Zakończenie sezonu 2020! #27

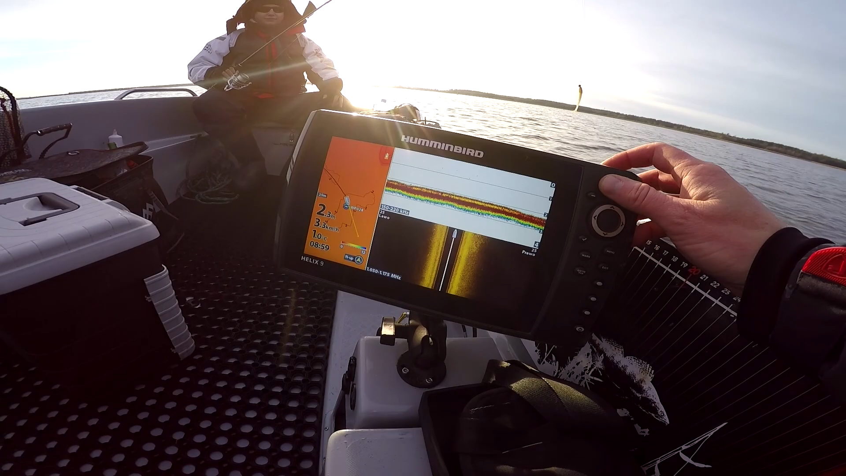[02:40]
Dopływamy do pierwszej miejscówki, z której wylądowała właśnie ta piękna ryba 80 cm. I nie tylko ta, ale wiele ryb.
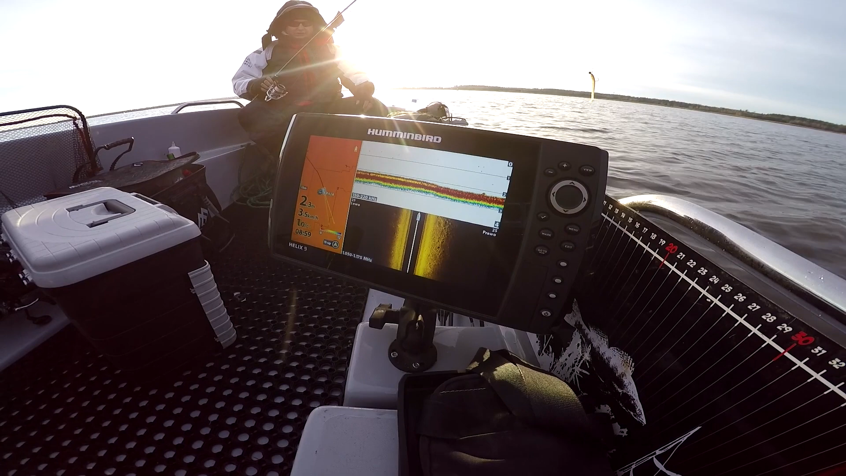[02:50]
I zobaczymy, czy, co, ciąć, czy coś tutaj się chowa. Na razie widać same kamienie jakieś.
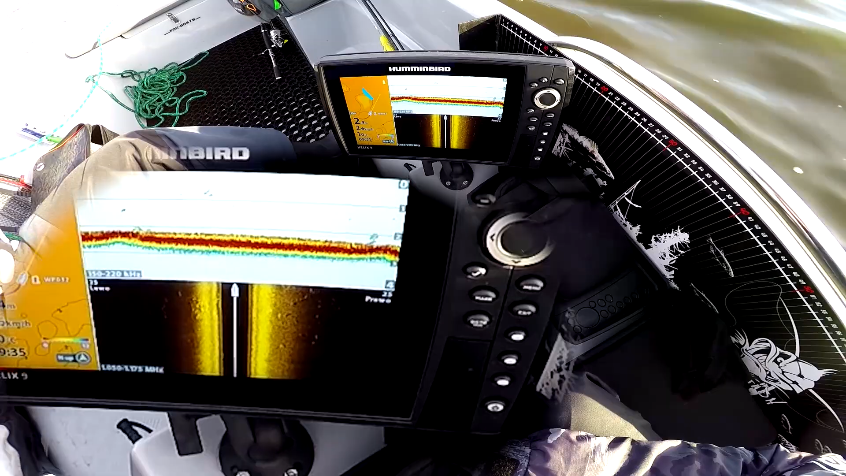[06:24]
Dobra, stanę. Jest parę ciekawych zapisów. Ile podami? O, są fajne. Ile podami? 2,5 jest.